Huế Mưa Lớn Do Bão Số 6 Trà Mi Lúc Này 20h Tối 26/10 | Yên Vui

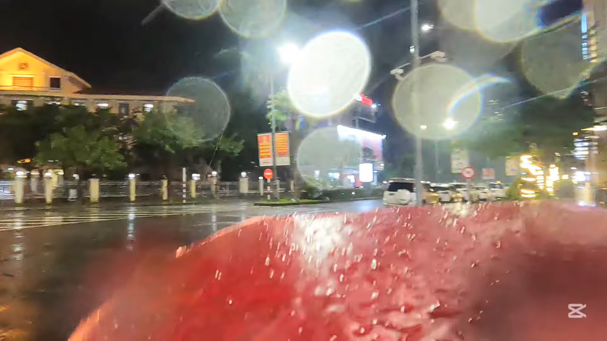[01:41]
Đá. Đó, mưa gió bà con, thấy ghê chưa? Bắt đầu thấy gió rồi, xuất hiện trên ngọn cây. Đó, đó.
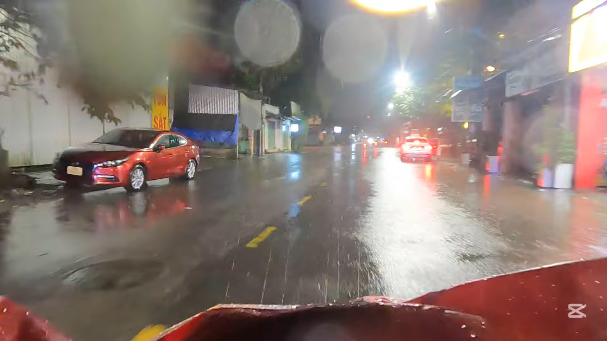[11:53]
Mưa làm cho ngập nước khắp nơi.